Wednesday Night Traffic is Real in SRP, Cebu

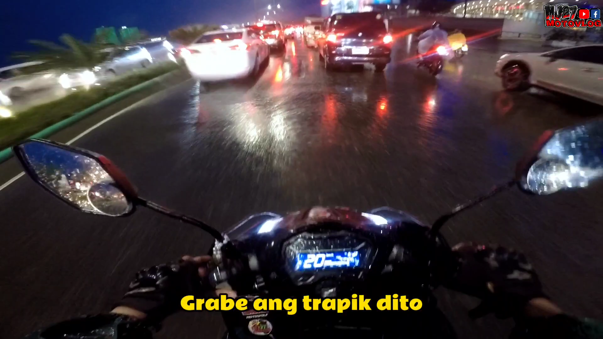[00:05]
Magabi ang traffic, so itong tanahon mga kapasla kasi
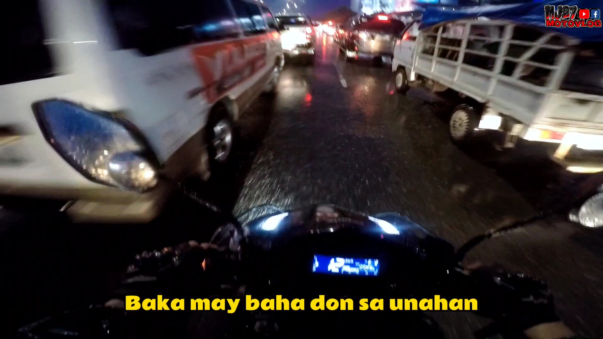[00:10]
naibanga ka ito sa unahan itong goal ito may periyahan sa SRP.
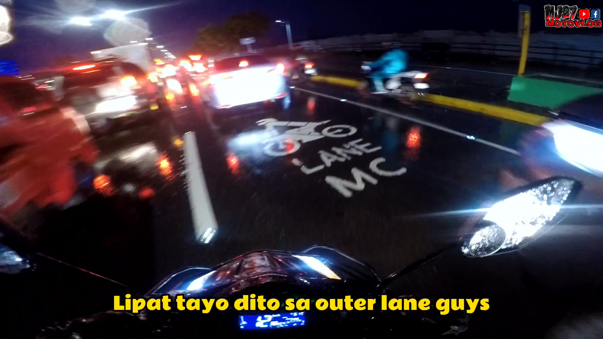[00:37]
oke loko diba so maling mga kapaslak so muna ako nagbaha na diya sa one sidewalk no
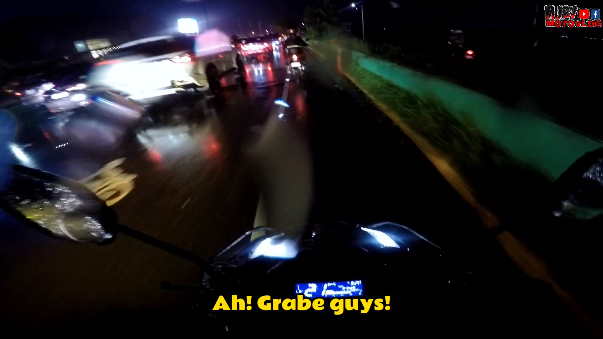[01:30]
grabe guys so nakaalagal rin sa may new star din ang oras ka ron kay twice 90 loko kay traffic guys kay ako kay kalisay wa uy daba nagiging
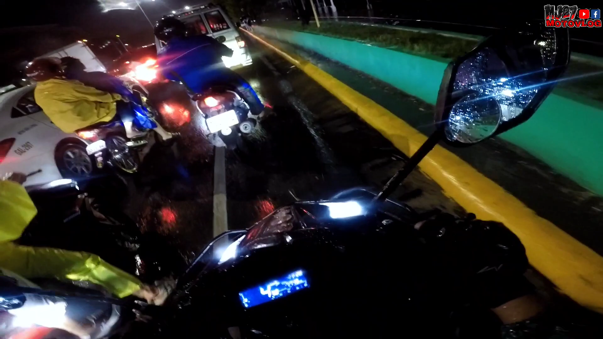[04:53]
Huwag ka bat sa ano, motorcycle lane. Ay, napyo. Muna pala ng uban niya. Sa muagi sa motorcycle lane. Dili niya hook dun ang space. Ay. So guys, muna itong update guys, no? Sa kuhan.
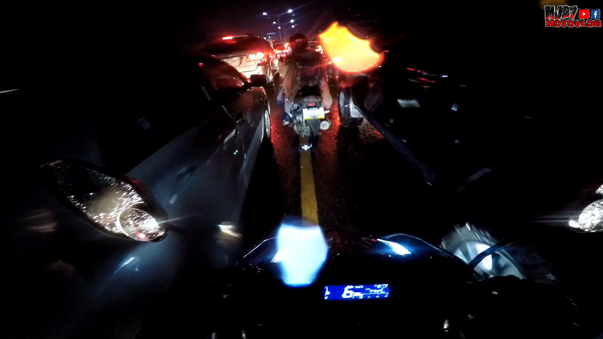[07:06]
So. Hindi na naman yung amigo. Kita mo sa paslap na rin amigo. Okay. Malas. Hindi nga siguro tayo sa daan. Sana na oras. Oh. 6:34 na. Yan. Napatadali sa may kuhan. San Roque. Oh. Oh. Right. Paslap. Okay. Asam ka.